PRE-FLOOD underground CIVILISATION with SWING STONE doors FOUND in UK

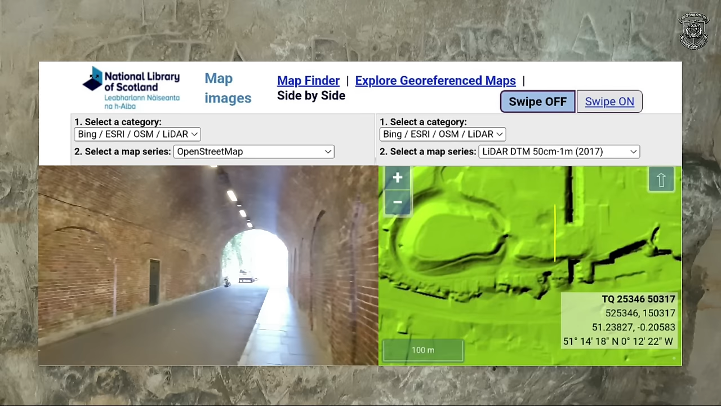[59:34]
this is the entrance to the railroad tunnel here so they completely line this with bricks and this section here is what i'm panning through now and it comes to the other end now
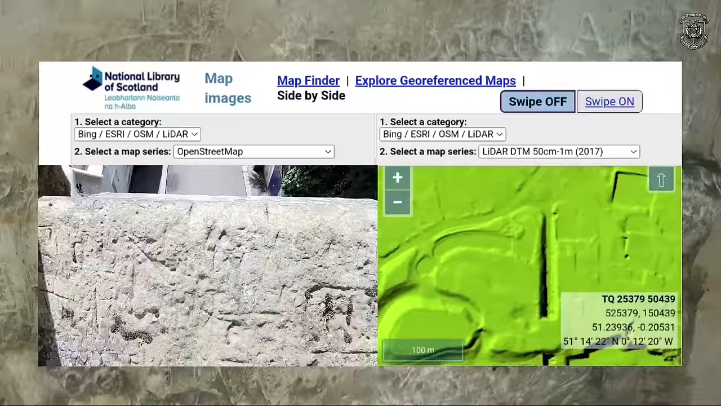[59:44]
this is looking over the bridge on the other side of the tunnel which is this part here on the yellow arrow
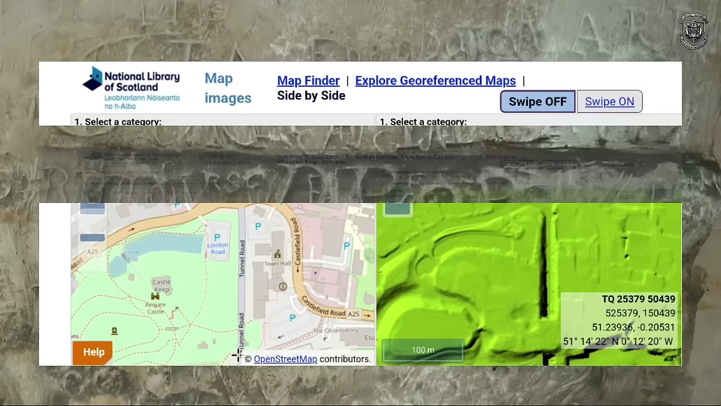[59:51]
but god knows what was going on here look
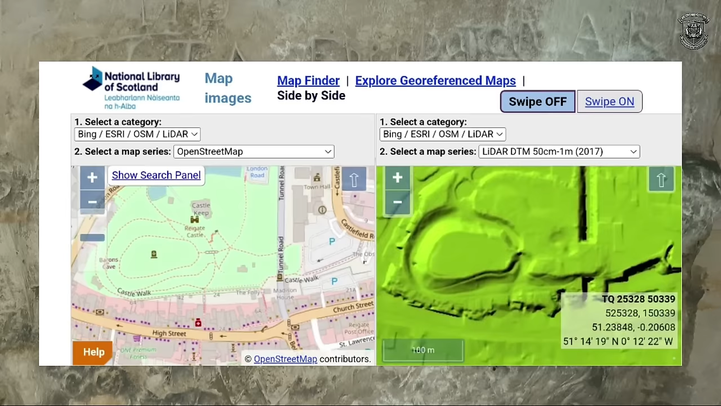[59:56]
at it i've just put a pyramid banging in the center of it but all the levels are completely uh
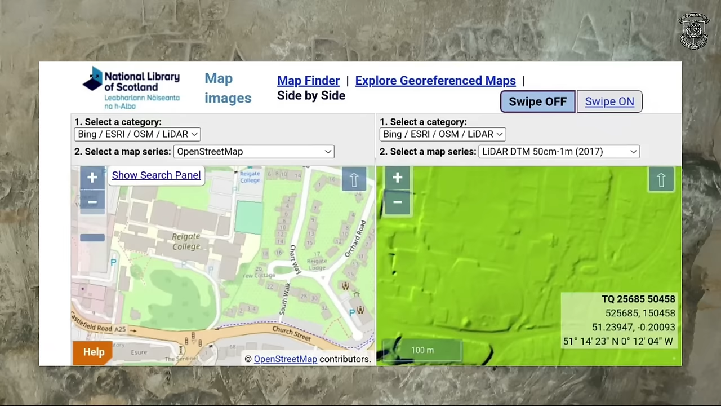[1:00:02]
out around here it's all completely you just look at it god knows how many times it's been built over
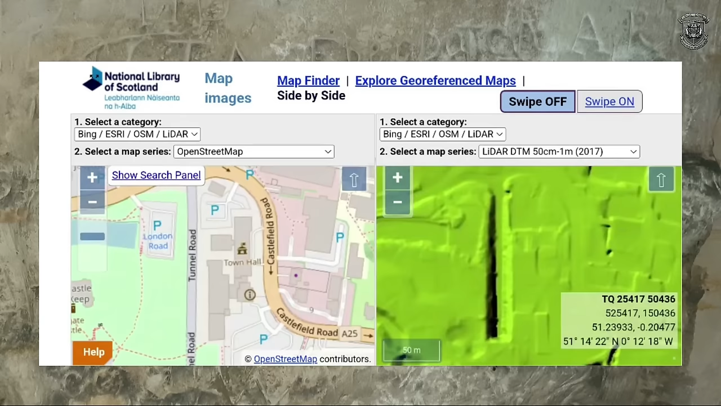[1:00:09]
not the mound just the areas around the mound you know
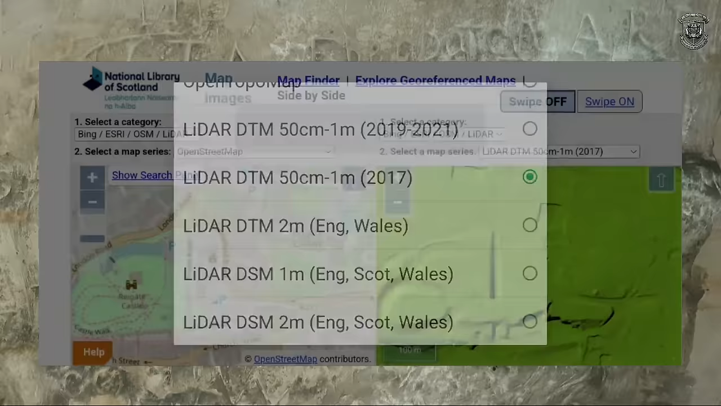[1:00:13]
so if you look at other lidars it'll give you a different image
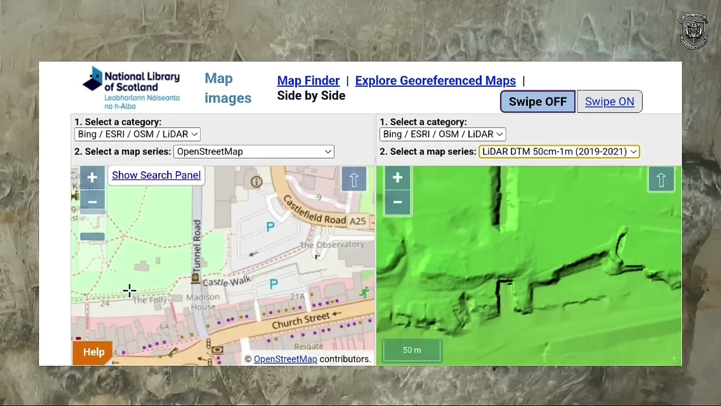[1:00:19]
it just seems like it's heavily damaged around the edges didn't it but smooth down top